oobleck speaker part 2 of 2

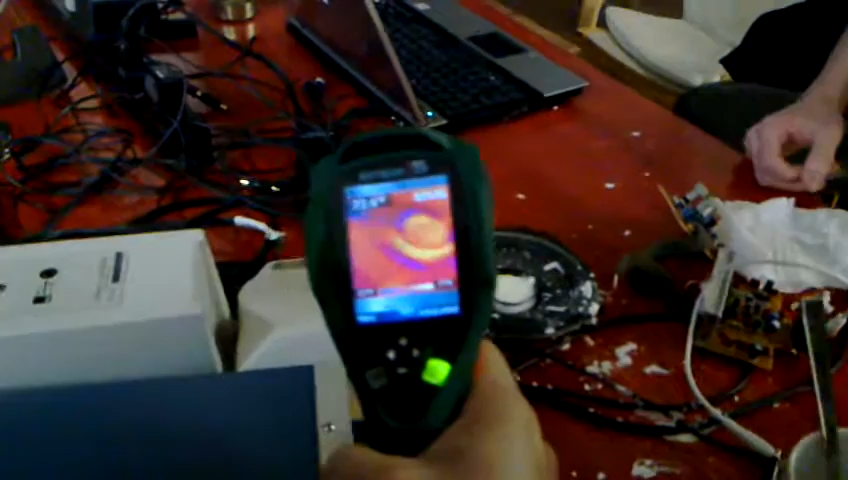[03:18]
The voice coil is... 70 degrees, but that's because of the layer of liquid.
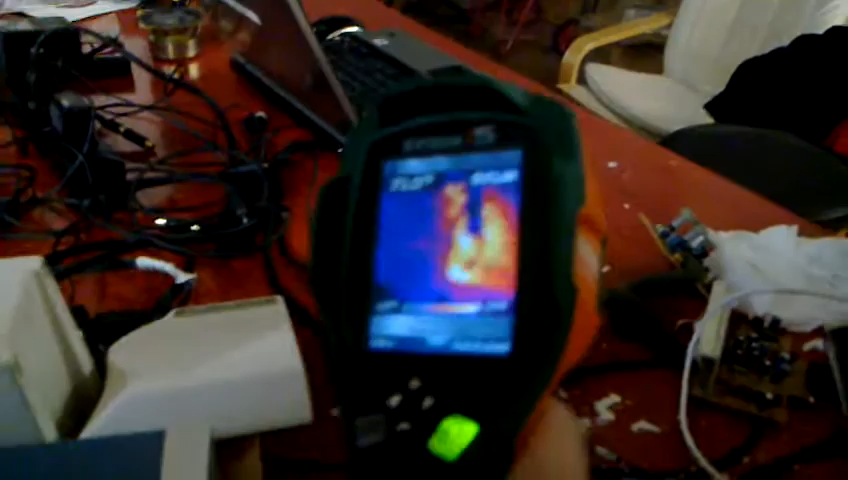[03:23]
The heat sink is... The heat sink is...
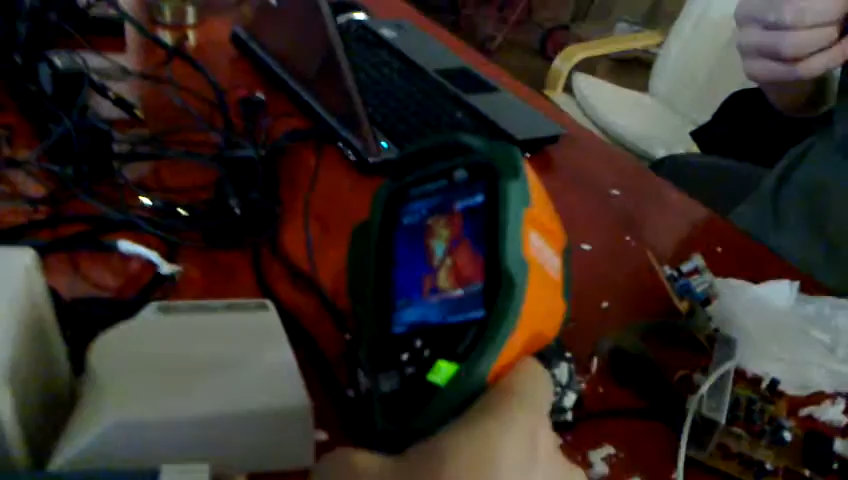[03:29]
103. Alright, so nothing too dangerous.
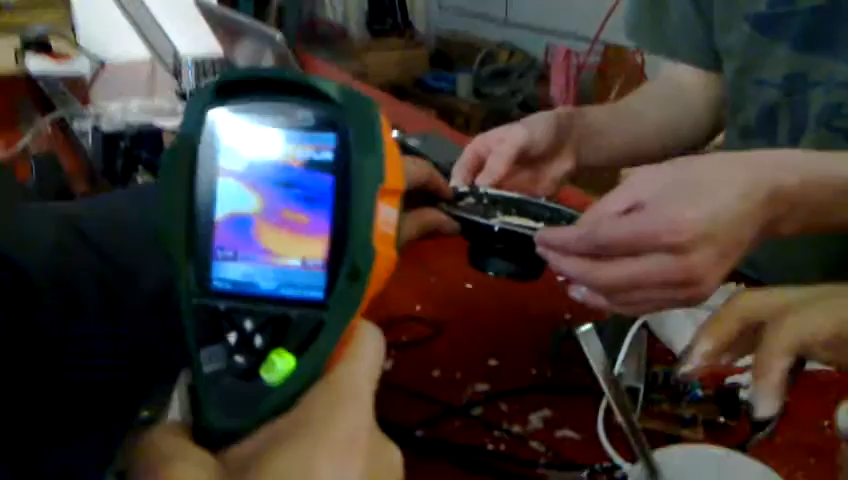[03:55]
Now it's... It's too... It's way down in there, but...
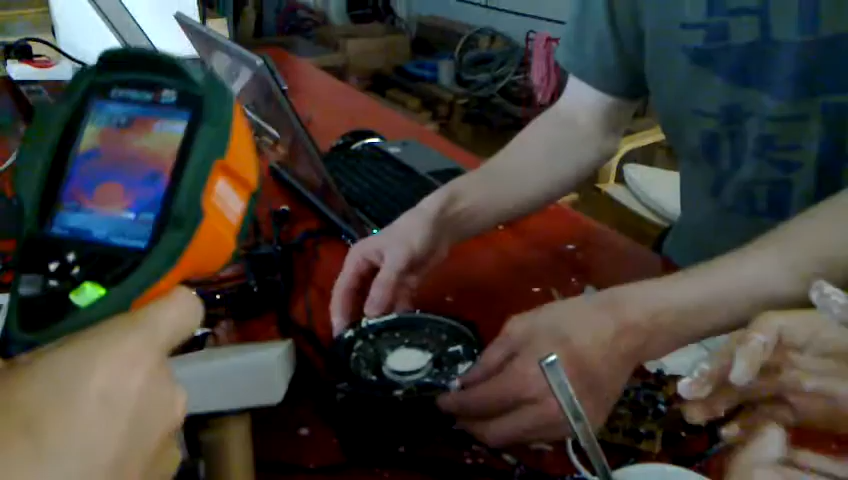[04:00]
But anyway, you can see the voice coil... So, do we want to try more or do we want to... No, I think we need to start cleaning up now.
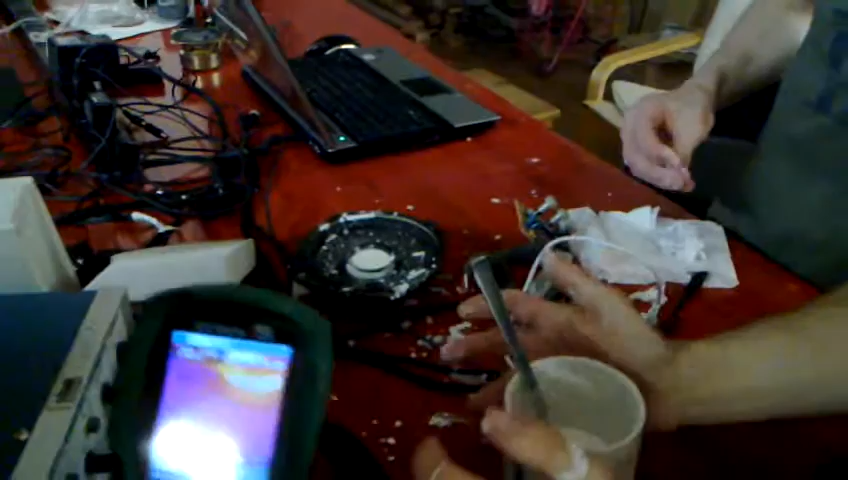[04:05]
Okay. Well, you can see that there's the blows...
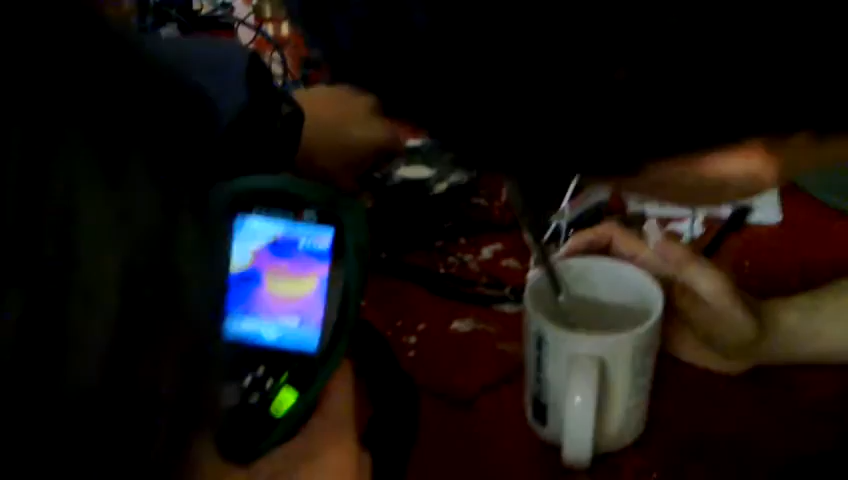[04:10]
Well, you can see there's a very hot thing down there. The whole magnet is... It's actually quite warm.
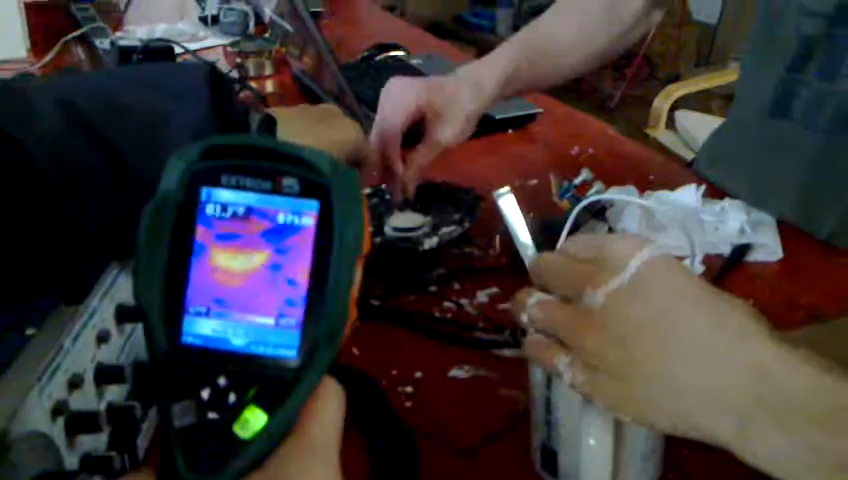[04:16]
It's like 82 degrees so that...
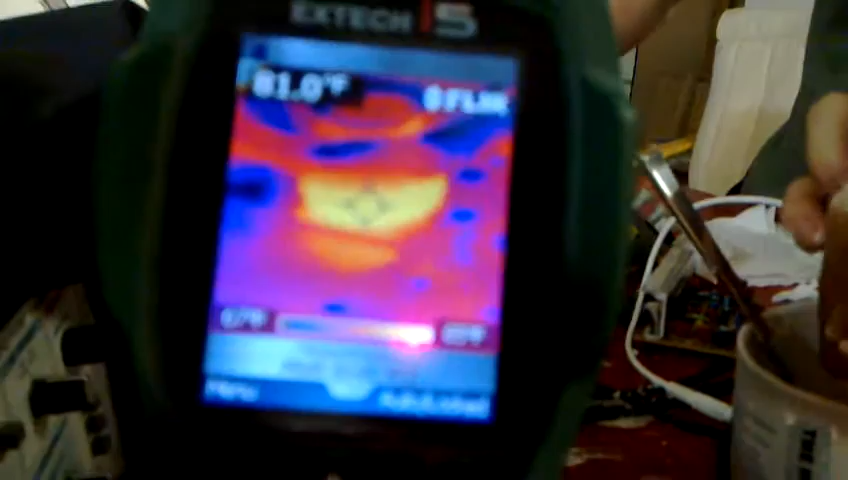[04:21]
It's still cool everything. We can actually clean up a little bit easier. Yeah, yeah. Let's get this. Okay, wait.